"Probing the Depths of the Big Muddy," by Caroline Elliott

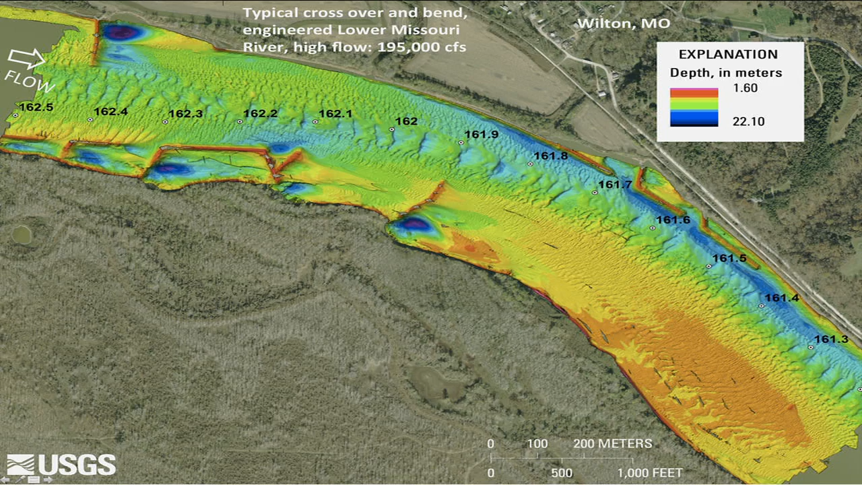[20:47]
And I'm going to go over some of the features we see with these. So the channel engineering, this is at very high flow. I mapped this during the 2011 flood on the Missouri, where we had high flow most of the summer. You can see things like spur dikes,
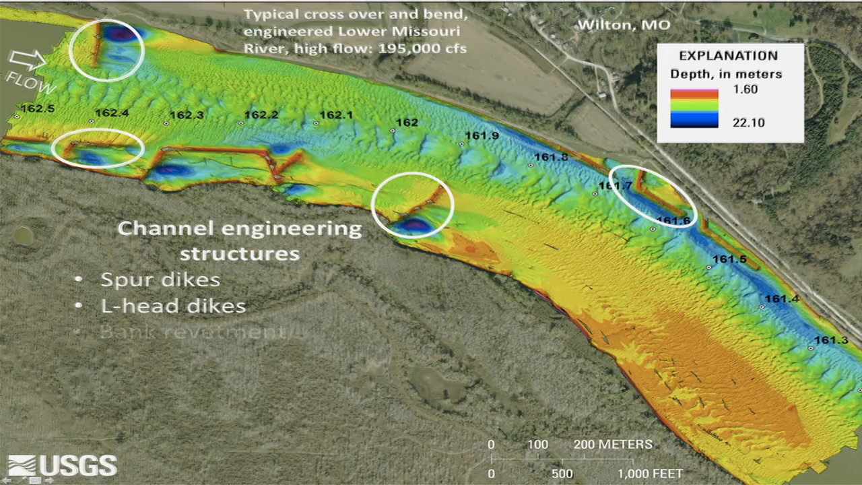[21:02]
L-head dikes, features of bank revetment, rootless dikes. So this is a place where the Corps has taken out a significant portion of dike in the name of trying some habitat restoration techniques.
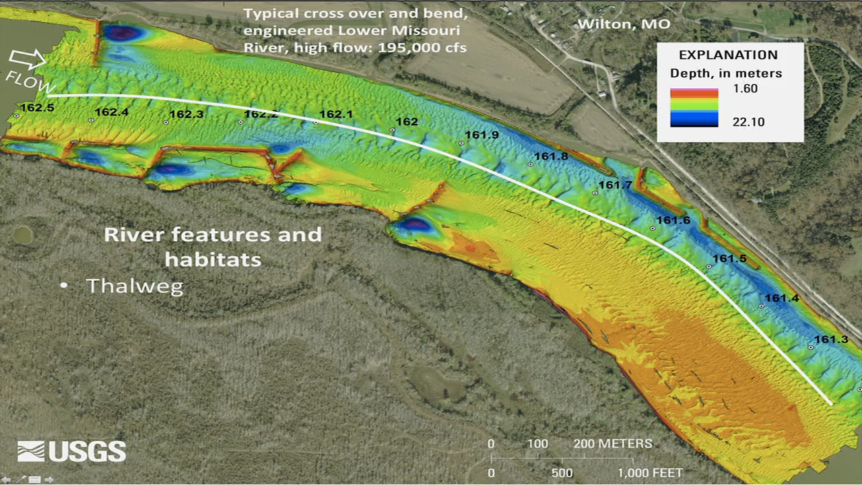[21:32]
If you're a kayaker, it's where you want to stay. It's where the deepest part of the river is. Dike-related scour holes are prominent features on the river. And then these sandbars, which are, we think, prime nursery areas for small sturgeon, are these sinuosity or flow attachment sandbars. So probably a combination of the
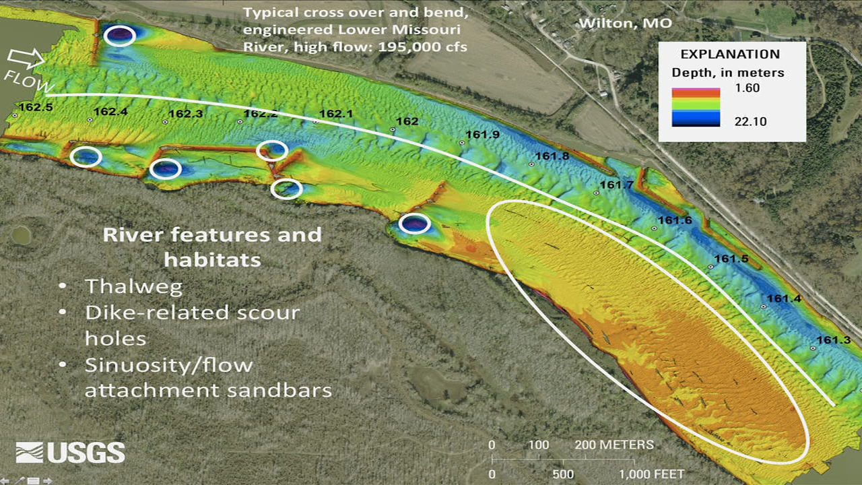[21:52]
river bending here and this wing dike caused the flow to separate out and some of it to slow down. And what's really neat about this map is this is the first place we noticed these dunes, which are oriented sort of at a 45 degree angle from the main current. And that indicates that the flow is going this way. Dunes are generally oriented with the flow. So with these drifting sturgeon that I talked about during their drift phase, if they end up in the Thalweg, they're just going to go downstream,
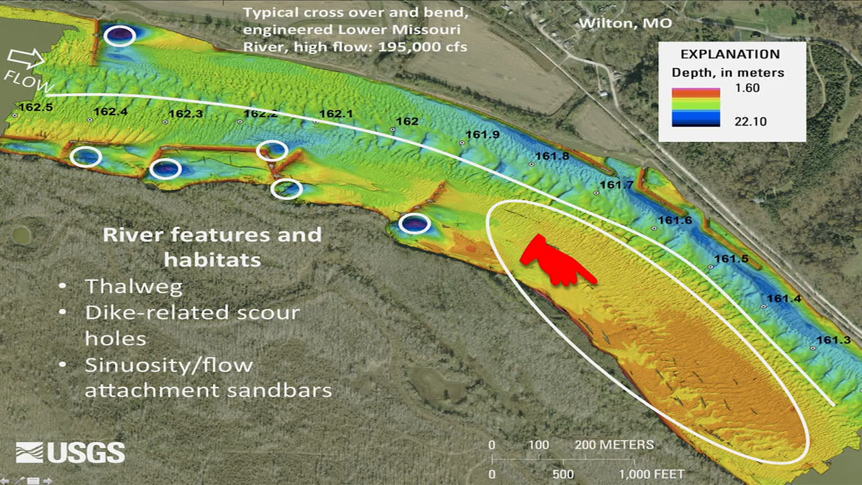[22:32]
and they may end up in the Mississippi River before they're large enough to, or they may leave the Missouri system. But if they end up getting out of the flow and into these areas, these may be the types of areas that young sturgeon can grow. And there's a real bottleneck with recruitment, and recruitment with sturgeon is growing into adults.
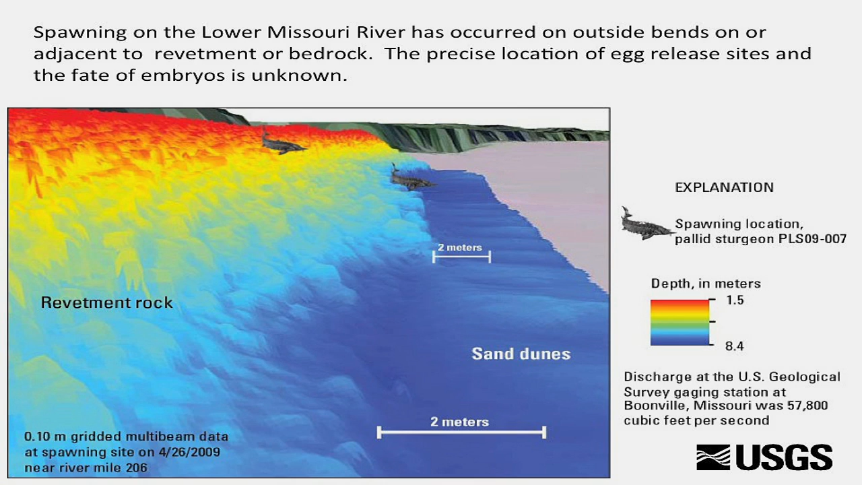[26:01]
You can see these are actually fish locations and that they're spawning sort of, we think, somewhere probably in these interstitial areas at the bottom of the revetment where it's kind of flat. But we have yet to actually catch.
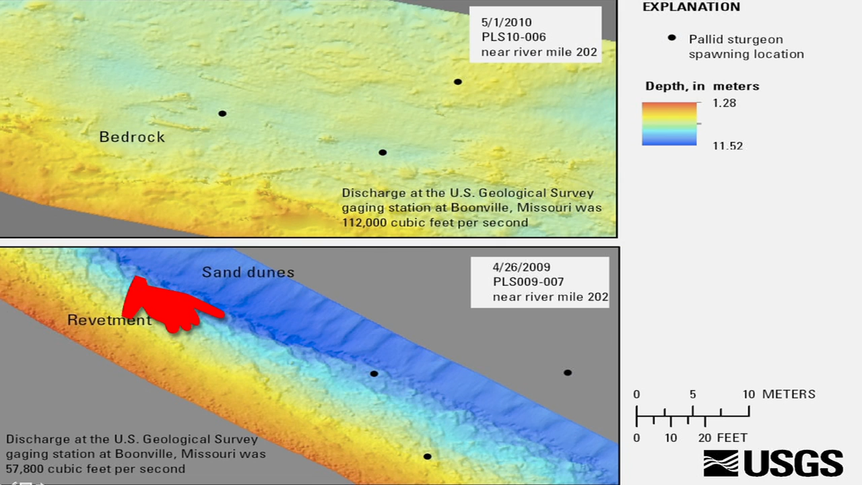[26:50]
This is the revetment. You can see it's a really narrow strip between the sand dunes and the revetment, the base of the revetment. And this is a bedrock site. So this site has these mounds with a pretty good amount of relief, maybe as big as this table, of sort of gravelly material on the local dolomite.
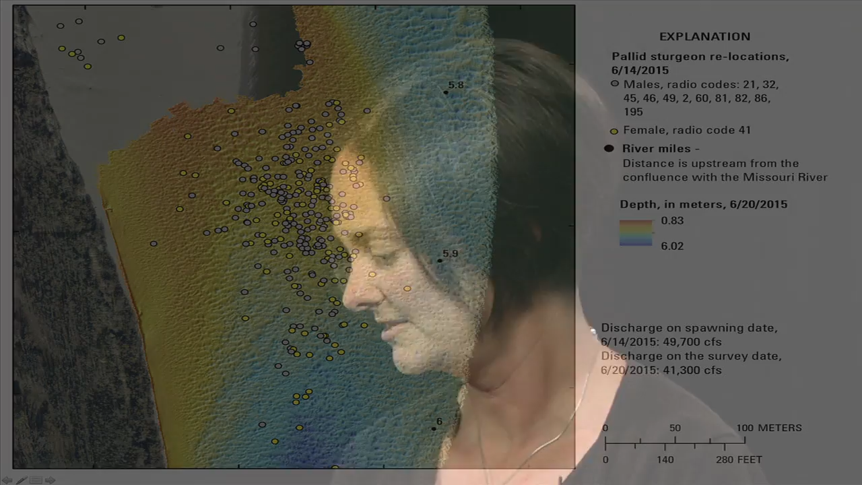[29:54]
So we have the gray points are males. So multiple males that are tagged in the population.
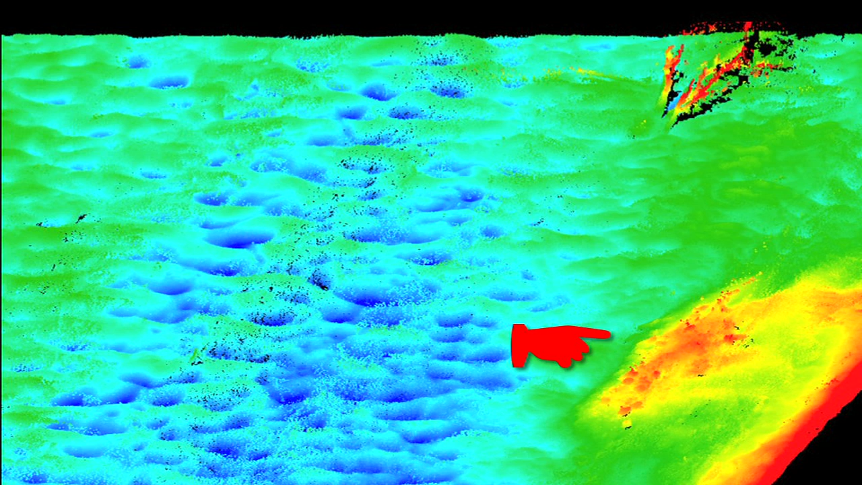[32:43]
But this area was really interesting. This is raw multi-beam data, so this isn't edited heavily and it's not made into a gridded map. But I really like this tree here. And then this is a bedrock. There's a bluff here, and this is a bedrock mound. We think the fish may have spawned sort of in this area. We don't have great telemetry on this one, but they did get genetics off of this site.
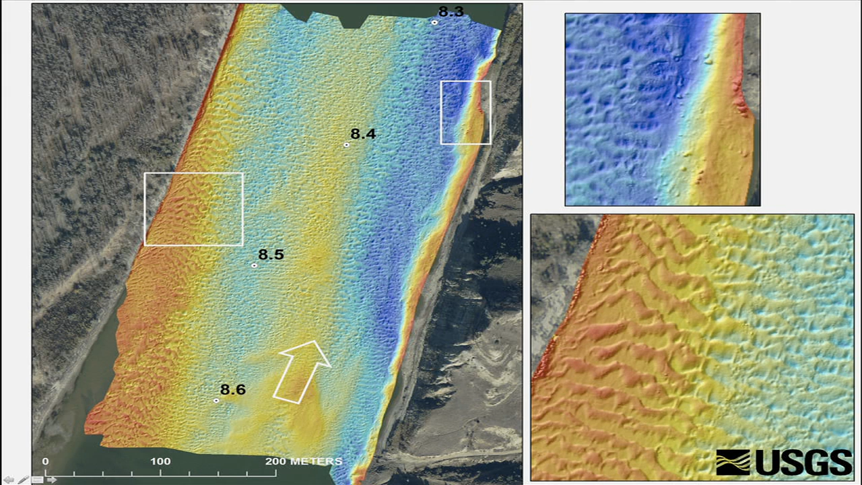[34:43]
This is just upstream from the sandy spot I showed you. These are sand dunes on a gravel bed. So we did quite a bit of sampling to verify that, but these dunes are sand, and this flat area here in between the dunes is gravel. This is that bedrock area that I showed you. That tree is about here, and this is the bedrock mount.
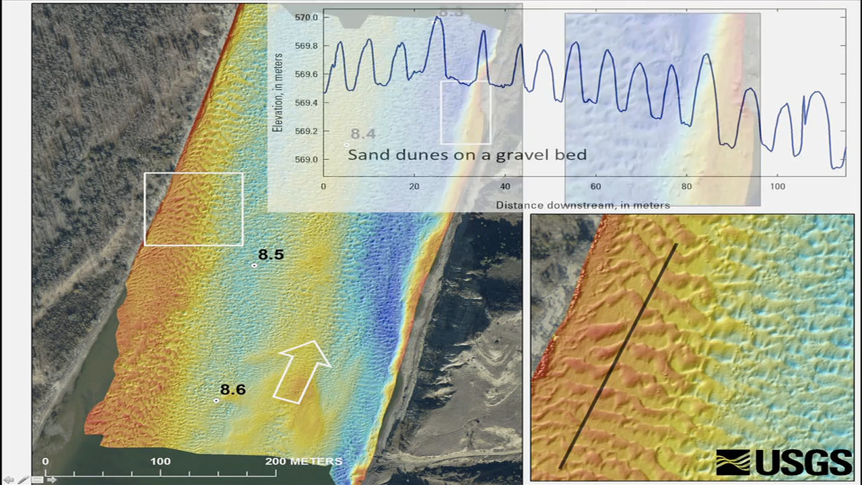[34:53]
And here's a cross-section of these sand dunes on the gravel bed, and then there's the point cloud.
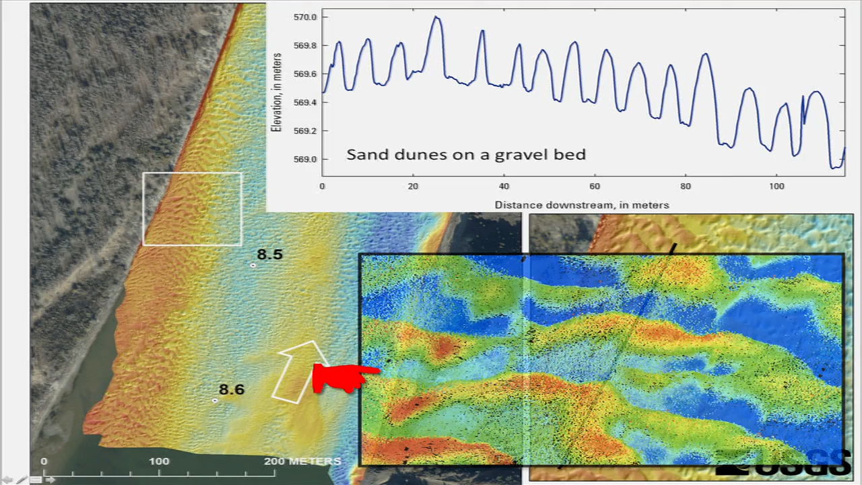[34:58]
I thought this was a pretty cool image of those sand dunes on top of the gravel bed. That's where we expected them to spawn, and maybe this is where they'll spawn next year.